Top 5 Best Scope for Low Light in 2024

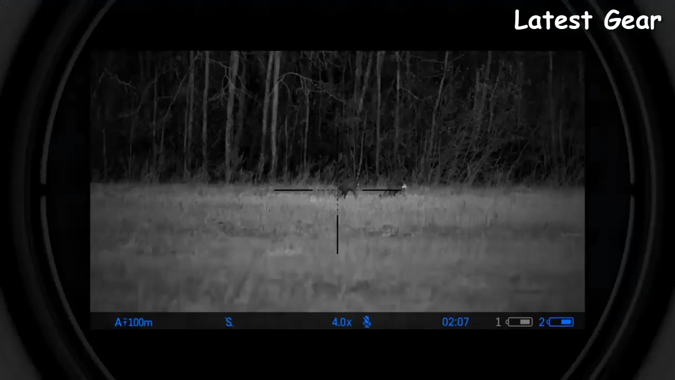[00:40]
Activating the high precision aiming frame allows the user to closely control the
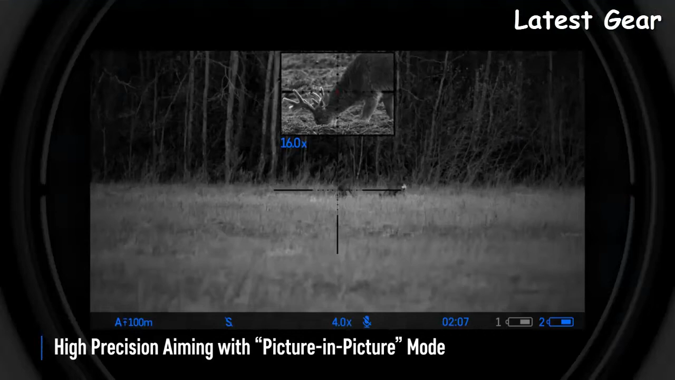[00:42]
image in the aiming area while being visually aware of the entire field of view at the same time.
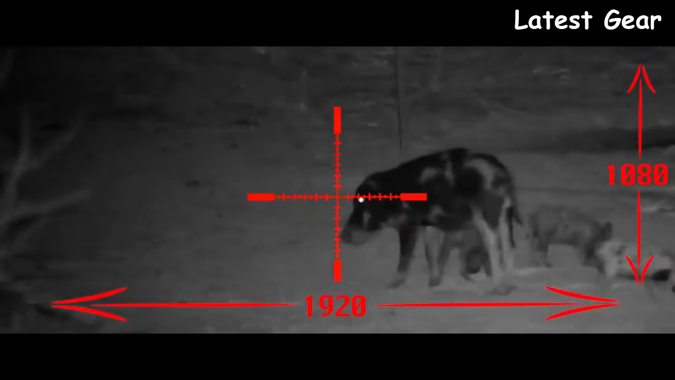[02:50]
The Wraith features a 1920x1080 HD color imaging on a 1280x720 high resolution FLCOS display.
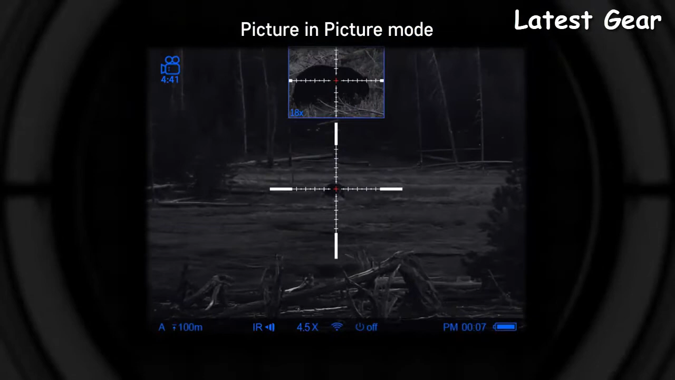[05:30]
With only 10% of the display area used by picture-in-picture, the field of view remains virtually unobstructed for simultaneous picture-in-picture and full-field viewing. The Digisight Ultra features 5 preset color modes, offering a choice of color palettes and monochrome.
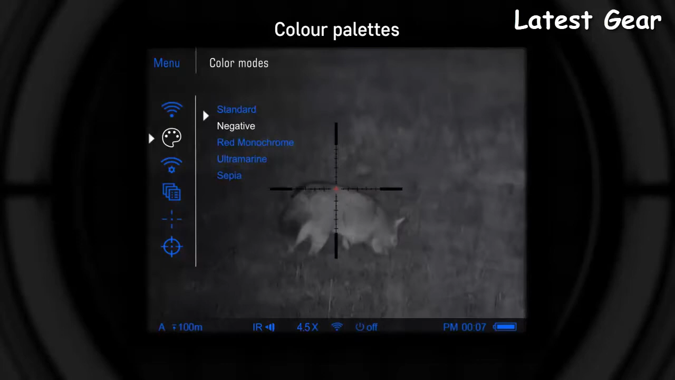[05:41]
The user is free to select any of these based on viewing conditions and personal preference.
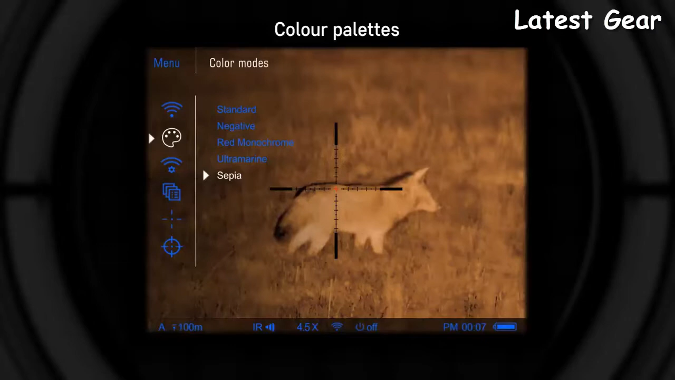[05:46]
High-resolution display and sensor, high magnification with precise detail rendering.
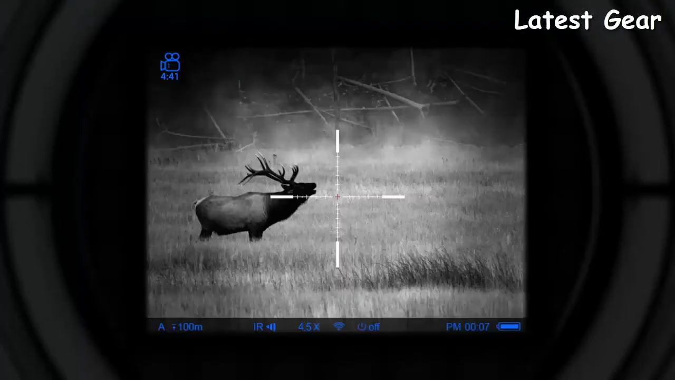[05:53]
Combined with the HD quality AMOLED display, the wide-angle 6-lens eyepiece delivers rich and deep image perception.
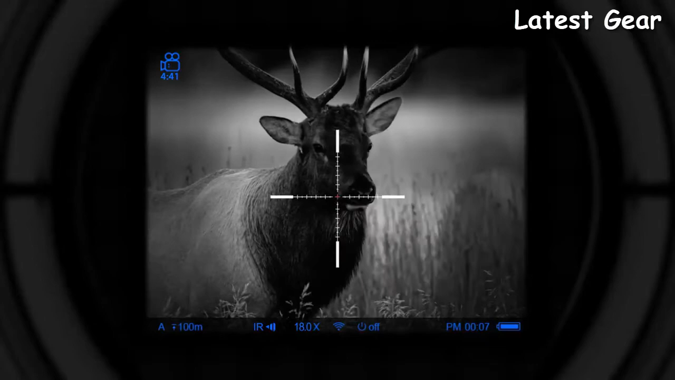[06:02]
Capturing still images and HD video as sound is seamless with the built-in video recorder.
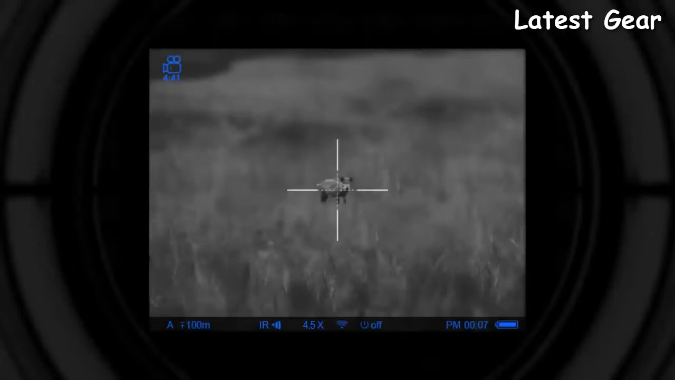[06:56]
Ballistic reticles are scaled proportionally to rifle scope's magnification changes,
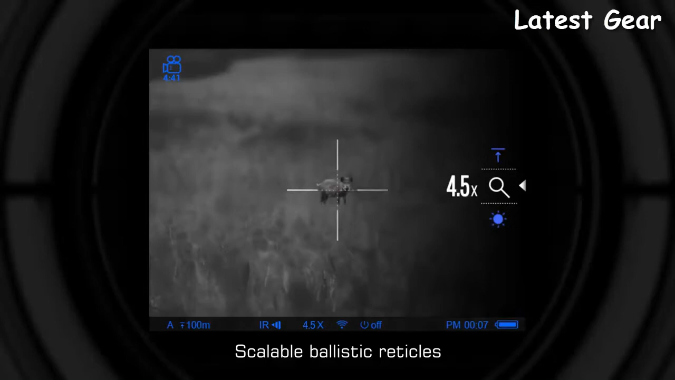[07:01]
which allows quick measuring of distance and adjusting when shooting at various ranges. A dynamic range-finding scale helps to determine range to objects with known height.
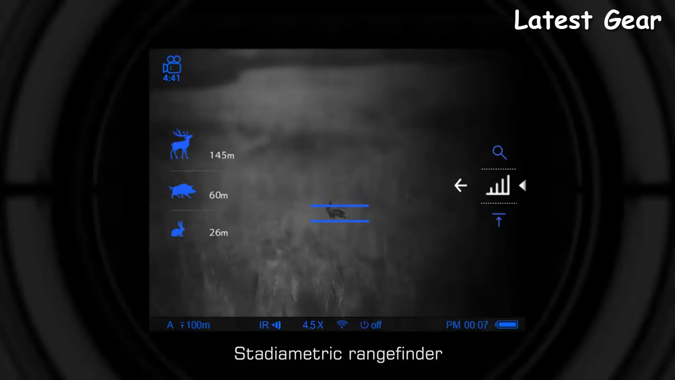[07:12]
A built-in accelerometer improves accuracy by precisely identifying canted angles greater than 5 degrees, with an arrow indicating the direction and degree of lateral tilting.
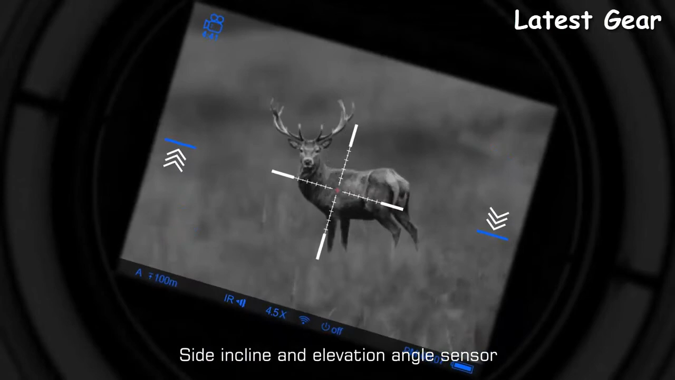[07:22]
When using the zoom zeroing function, reticle step is less than 1/10 minute of angle.